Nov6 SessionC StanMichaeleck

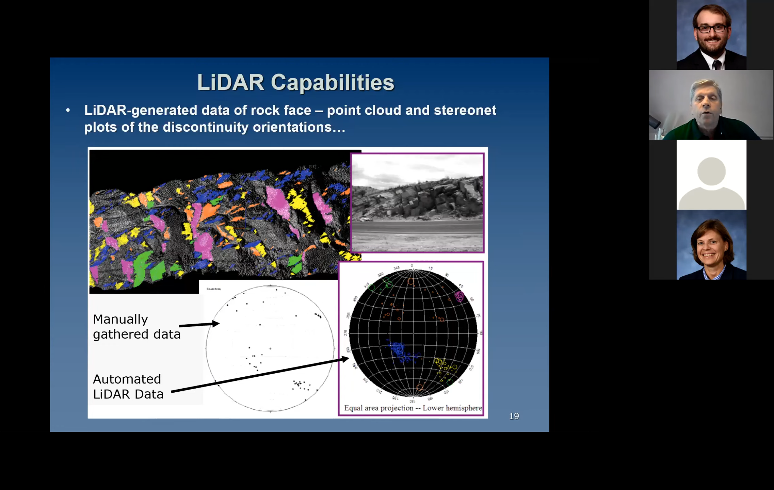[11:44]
With the LiDAR, you can get many more points and a more thorough analysis of your conditions. Last method that I'll talk about is INSAR, which is satellite-based. Satellites have been circling the Earth for quite some time and have a lot of data collected. Works similar to slope stability, surveying, and LiDAR. Measures the distance from the instrument to the ground, compares those readings over subsequent passes,
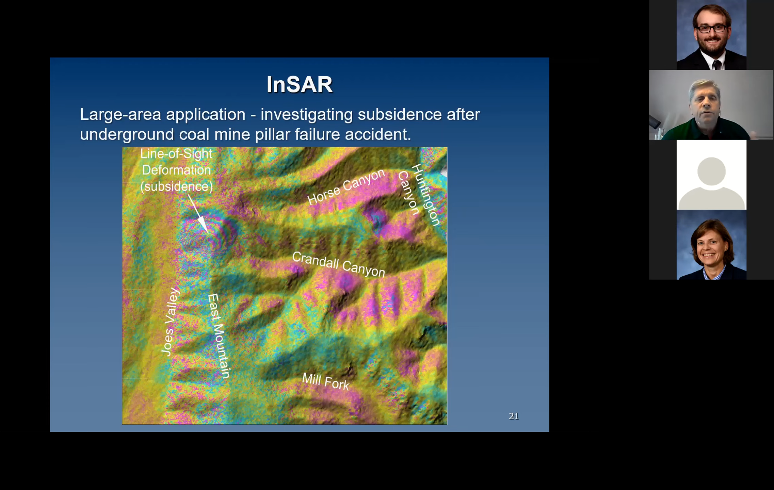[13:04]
develop the deformation profile on the surface. And from that, contour maps of depressions or displacement were developed, which allowed the investigators to find where exactly the collapse occurred.